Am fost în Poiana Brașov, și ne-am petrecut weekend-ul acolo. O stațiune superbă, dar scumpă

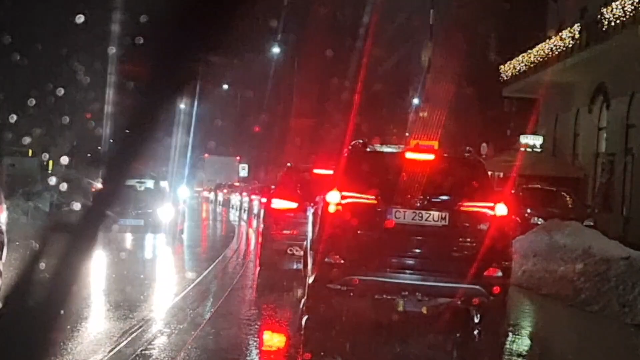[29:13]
Am prins o coloană de asta de mașini. Zice GPS-ul că durează vreo 72 de minute până scăpăm de aglomerația asta.